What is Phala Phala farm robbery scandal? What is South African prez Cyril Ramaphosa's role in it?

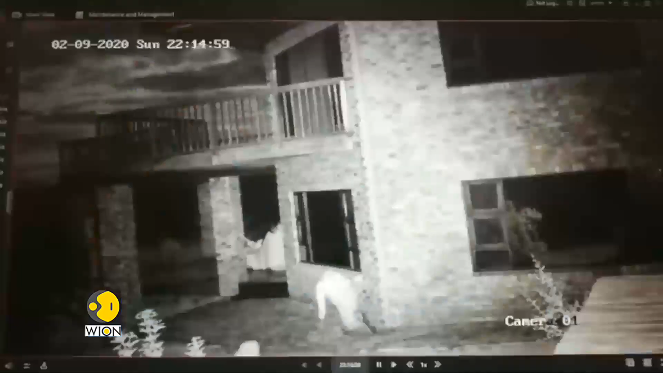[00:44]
So this is how it all played out. Take a look at the video on your screen. The video was released by the Economic Freedom Fighters. This is an opposition party in South Africa. They alleged that this is the CCTV footage of the robbery. Criminals broke into Ramaphosa's Phala Phala wildlife farm.